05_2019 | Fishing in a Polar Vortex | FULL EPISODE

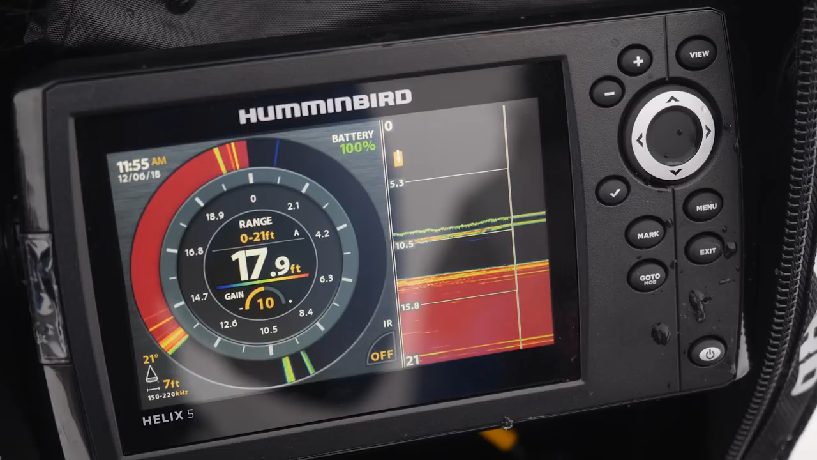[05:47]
On screen: depth 17.9 ft
Bring it up? I just wiggle a little bit, and we watch for that bite, John, and when that tip just goes there.
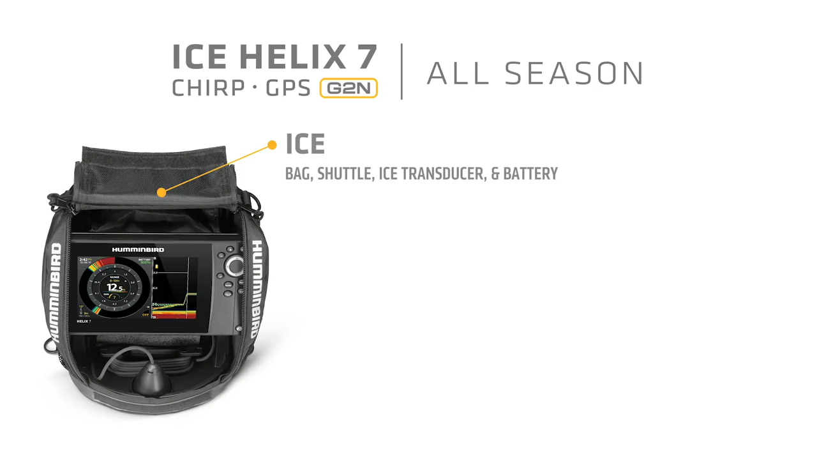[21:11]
In addition to your ice fishing shuttle that comes with a battery and a floating transducer,
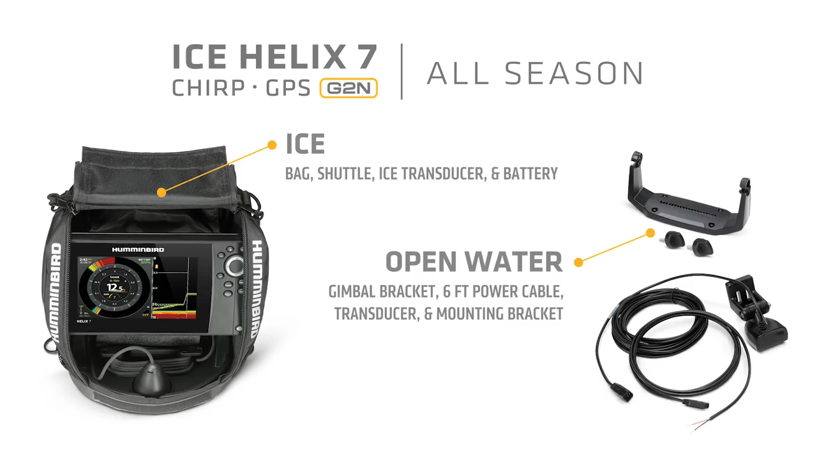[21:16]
will come a summer transducer along with a power cord and a gimbal mount for your time in the boat.